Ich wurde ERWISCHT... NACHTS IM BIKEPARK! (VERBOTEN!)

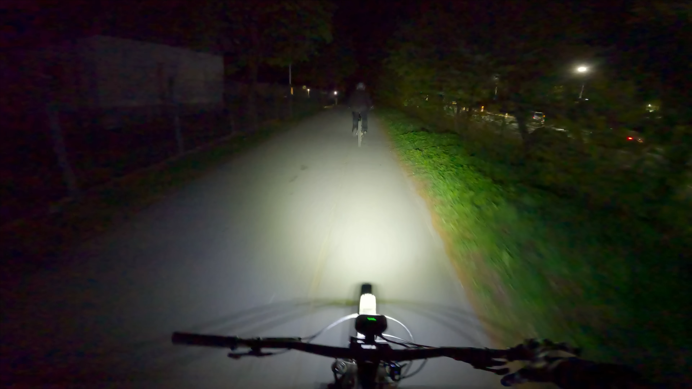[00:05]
Wir werden jetzt einfach nachts in den Bikepark fahren. Bitte nicht nachmachen, das ist nicht erlaubt. Ich hoffe, wir werden nicht erwischt. Wir haben super helle Lampen von Magic Shine Lights.
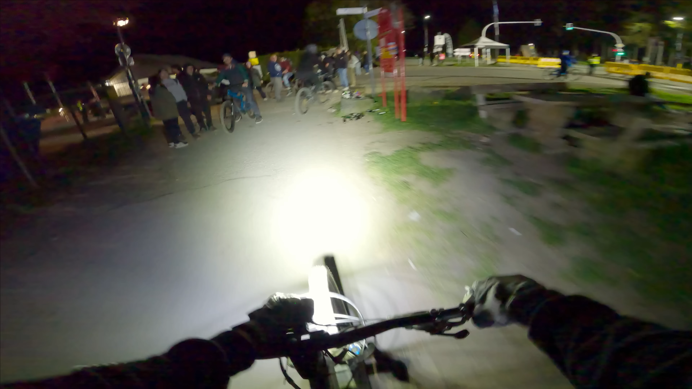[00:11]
Ohne die wäre es auch zu gefährlich. Alter, guck mal, wie dunkel.